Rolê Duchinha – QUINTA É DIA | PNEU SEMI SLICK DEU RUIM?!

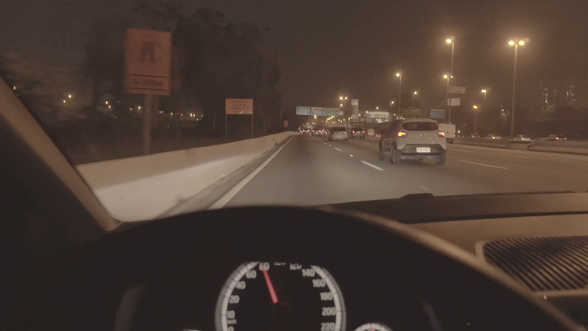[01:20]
Estou em São Paulo, quinta-feira, 8h35 da noite. Como tá o trânsito? A gente tá indo contra o fluxo, né? Mas cheio pro lado.
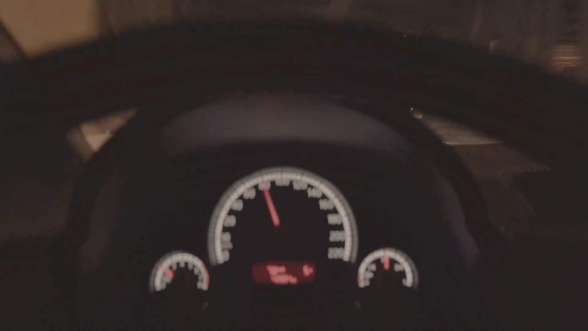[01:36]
Sangue boa, ouvindo uma musiquinha.
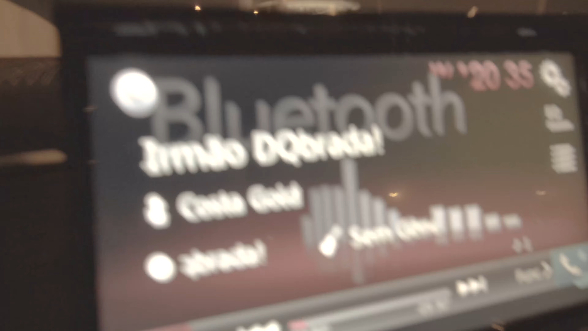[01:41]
Tudo
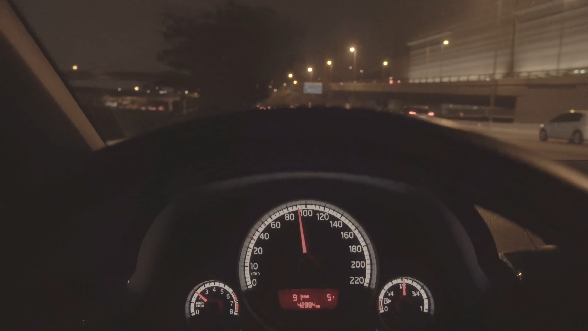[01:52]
rápido. Deixa o GoPro aqui no vidro. Caso apareça alguma maldade, eu não consiga filmar. E é isso, topzinho de filmagem. Daqui a pouco a gente chega lá no.